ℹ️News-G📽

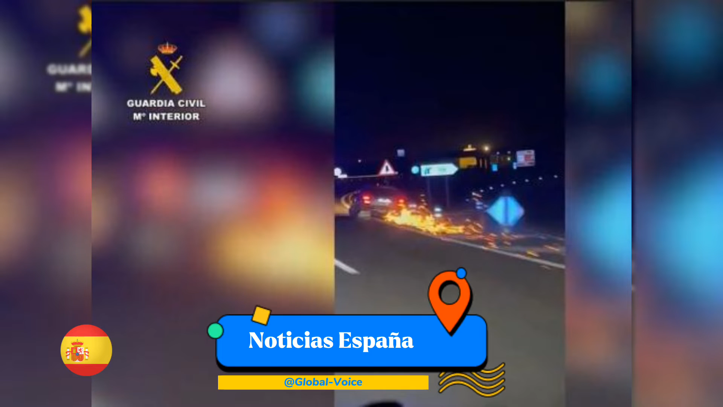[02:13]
La Guardia Civil detiene un conductor que circulaba sin ruedas e investiga a otros dos por grabarse a más de 200 km por hora. La Guardia Civil ha investigado a dos personas por circular a velocidad excesiva por encima de los 200 km por hora, grabarse mientras conducían y publicarlo en redes sociales. Uno de ellos lo hizo en una motocicleta y alcanzó los 257 km por hora por la M45 en Madrid, compartiendo el video con la frase La vida es corta, cómprate una moto y hazla más corta.